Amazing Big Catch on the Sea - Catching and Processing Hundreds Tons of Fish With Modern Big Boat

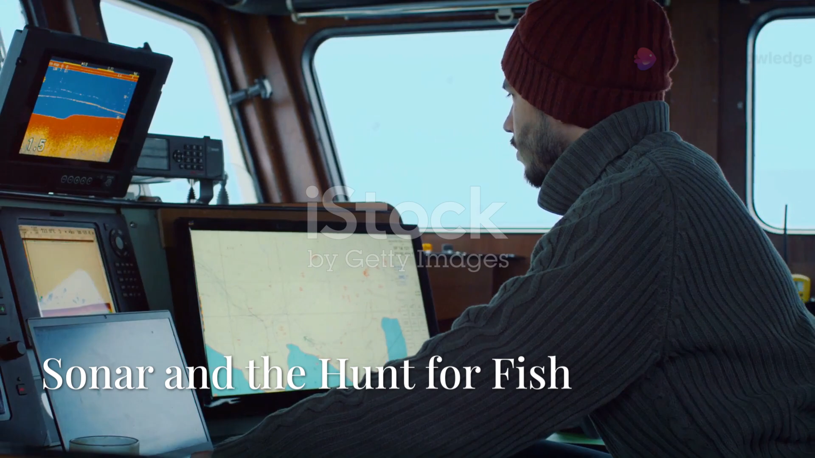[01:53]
central to the success of modern fishing operations is sonar technology this technology has
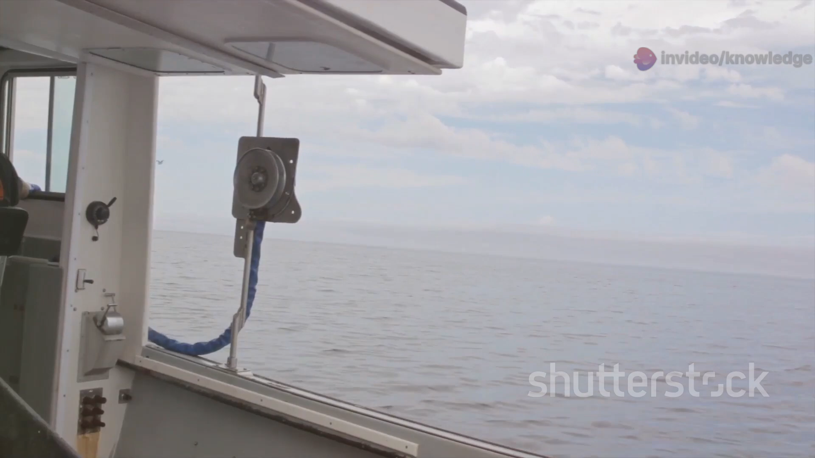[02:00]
become indispensable for fishermen around the world transforming the way they locate and catch fish these advanced systems use sound waves to create detailed images of the underwater world providing a
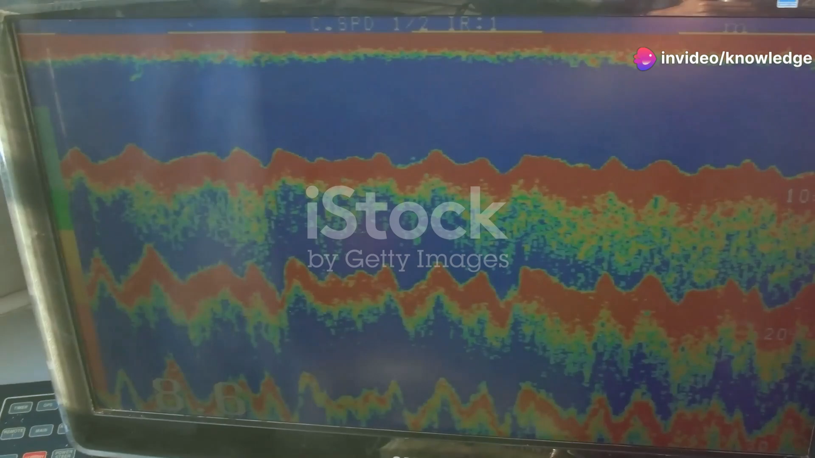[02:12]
clear picture of what lies beneath the surface by